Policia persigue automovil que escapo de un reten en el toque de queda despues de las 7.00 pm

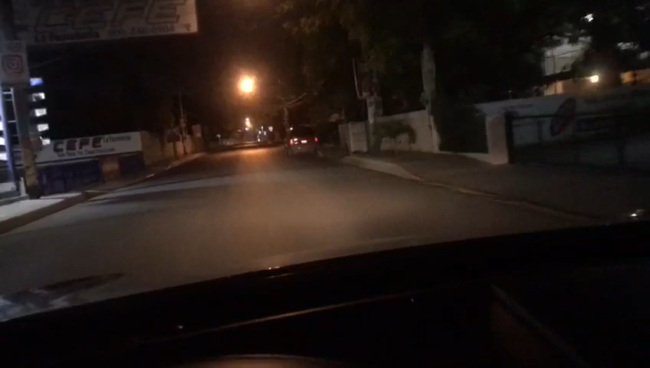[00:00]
Nuestros queridos seguidores de YouTube, San Pedro de Macorís, 7.46, toque de queda, nueva medida del presidente, juntamente con las autoridades competentes, reducieron el toque de queda, antes era desde las 5 de la tarde, ahora a partir de las 7 de la noche, tratando de reactivar nuevamente la economía, ya la mayoría de los locales abriendo sus puertas,
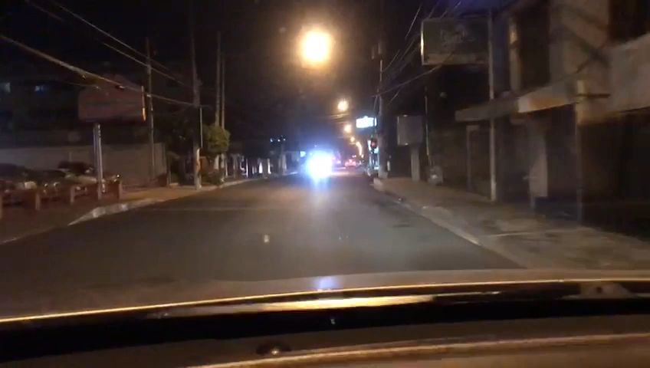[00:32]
vemos allá a la policía como tiene un pequeño reten, vamos a ver si no lo tienen o lo dejan pasar, bueno, no me hicieron caso, fueron ahí, parece que le cayeron atrás a una persona, detuvieron ese carro, ahí lo vemos, que lo detuvieron, ahí está ese señor que lo han detenido ahí, personas que andan sin permiso en la calle,
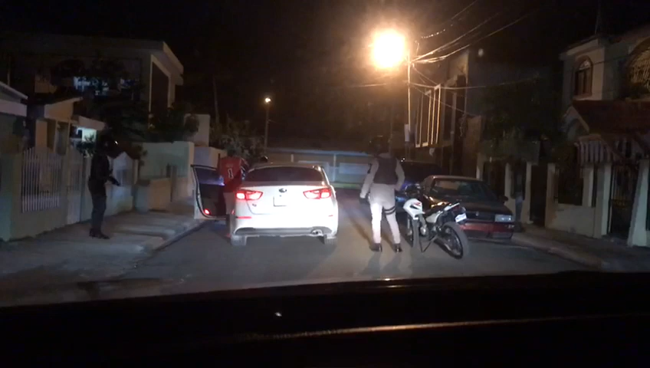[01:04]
y en vez de detenerse, el caballero aparentemente emprendió la huida,
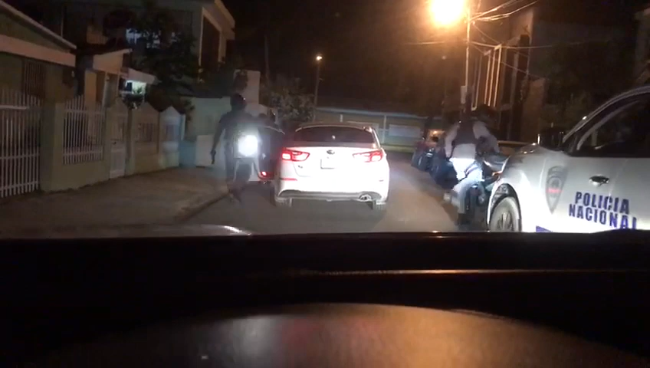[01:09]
y aquí lo han detenido, aparentemente lo van a dejar
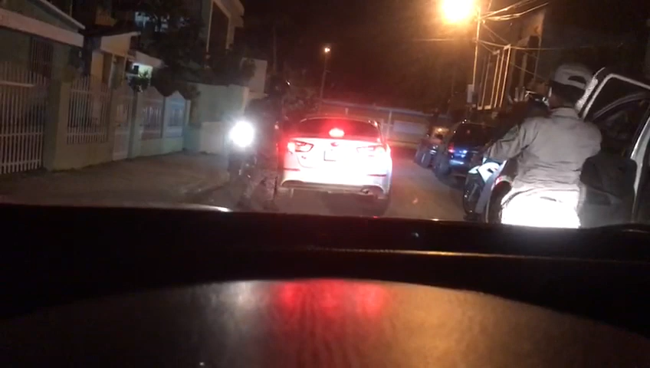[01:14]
el señor aparentemente tenía permiso, el
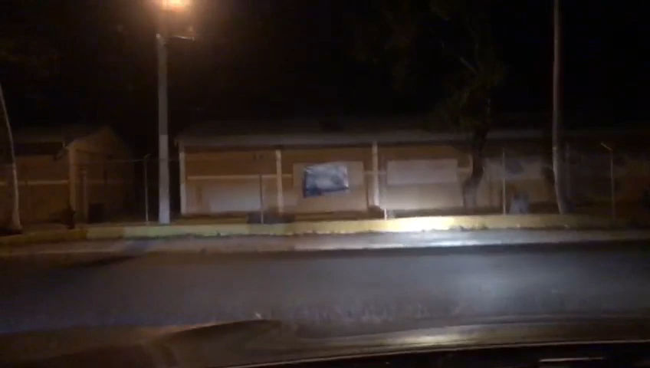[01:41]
que nosotros mismos no lo buscamos porque caerle atrás al que habían detenido, pero esas son las autoridades haciendo su trabajo, y eso es lo que hay,
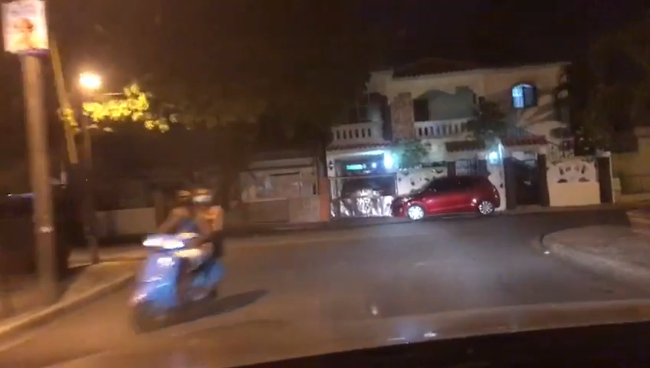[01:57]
es soltar que la gente está cogiendo confianza, y está saliendo a la calle,
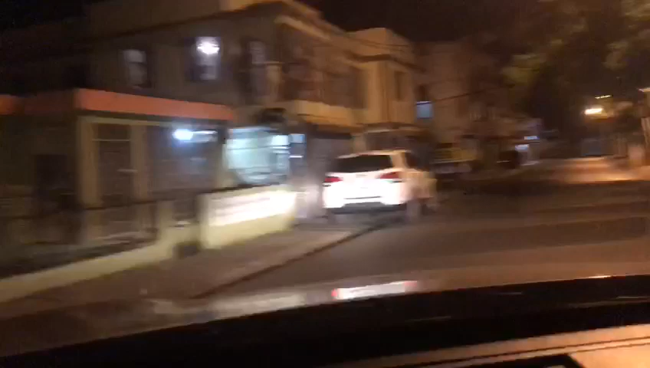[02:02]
un recorrido que venía de mi trabajo hacia acá,
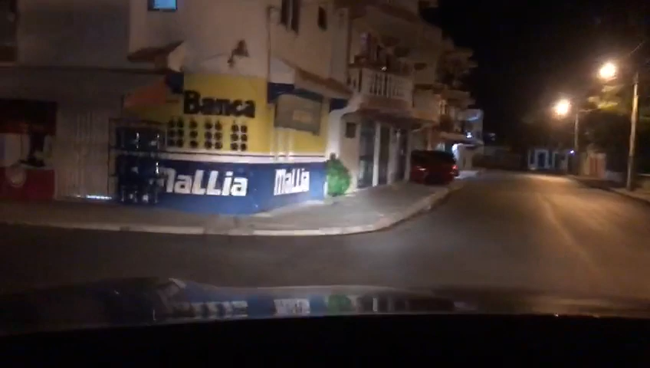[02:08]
he visto muchas personas en la calle, y respetando el toque de queda,
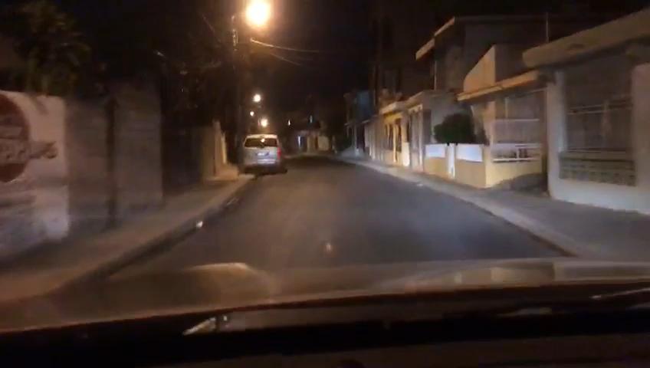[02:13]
cosa que no debe de ser, porque por algo está, y hay que respetarlo, mira aquí como vemos, personas haciendo esquinas, haciendo esquinas, me imagino que sin ninguna necesidad, bueno, y eso es lo que hay,